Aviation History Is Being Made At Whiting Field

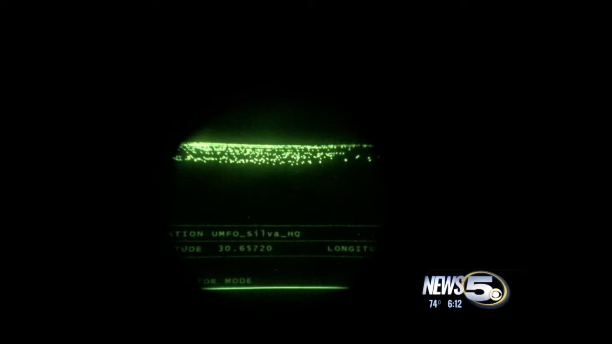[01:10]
They use these to train their pilots to fly in the dark.